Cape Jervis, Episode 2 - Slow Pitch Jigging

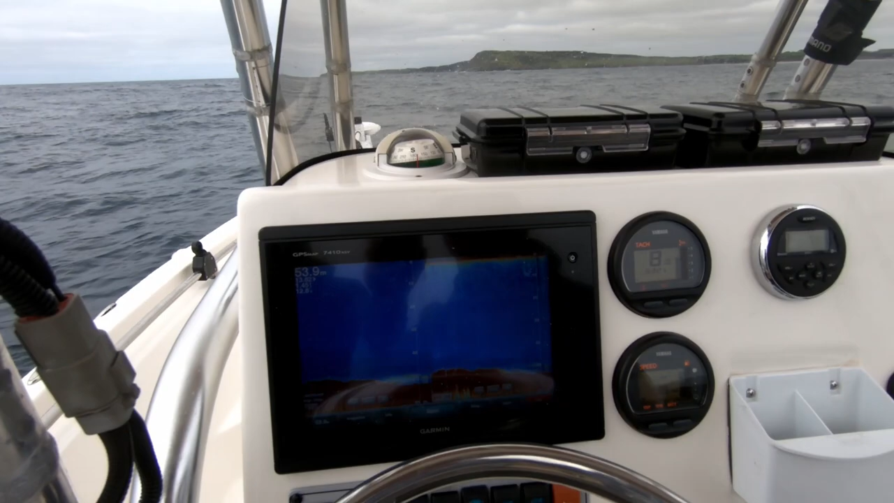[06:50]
but that's literally what we've been waiting for all morning. So, now I've just got to get the drift right, put some jigs down and hopefully they're what we're looking for.